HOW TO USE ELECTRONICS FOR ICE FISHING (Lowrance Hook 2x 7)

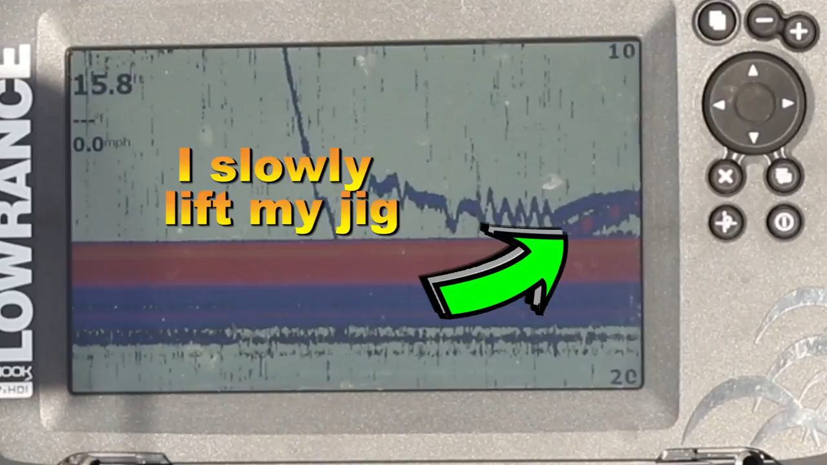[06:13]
On screen: speed 0.0 mph
So guys, you could see on the screen where that's my jig bouncing up.
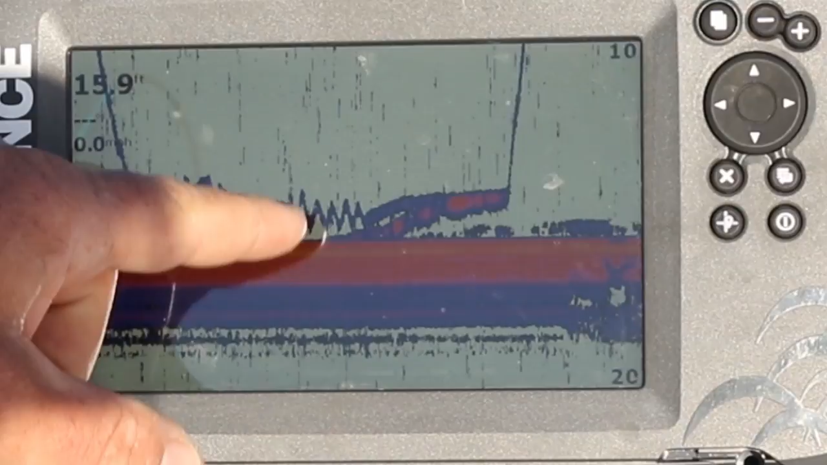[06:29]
up and down and then the fish came up and I kept lifting him, lifting, lifting him and then that's exactly where I caught him and lifted him up and here he is.
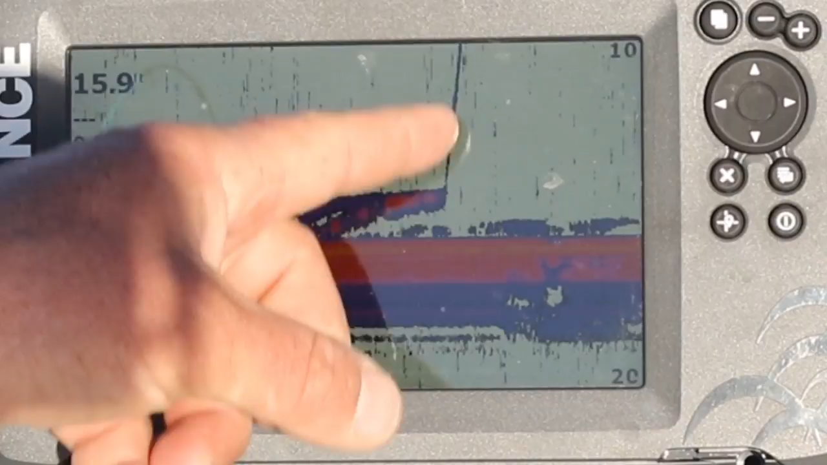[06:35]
And, you know,
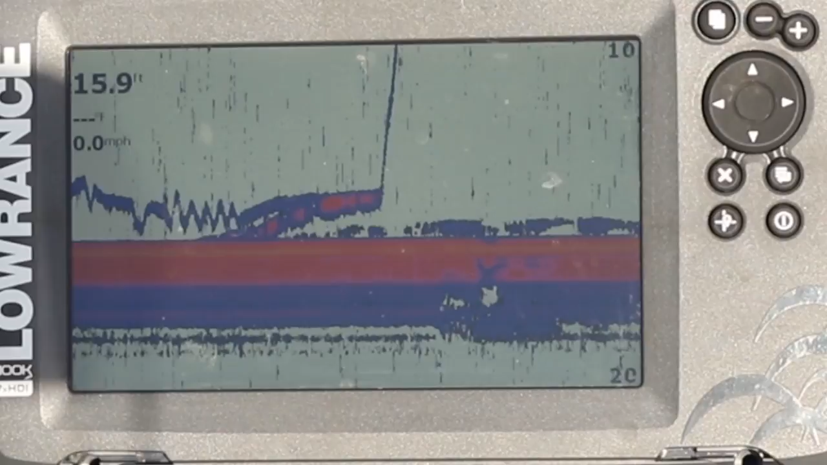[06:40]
On screen: depth 15.9 ft, speed 0.0 mph
it just shows you how strong those electronics are because this jig is tiny and this fish is not very big. He's the size of my hand and he showed up so easy for me to see exactly what was going on and made it so I could catch him.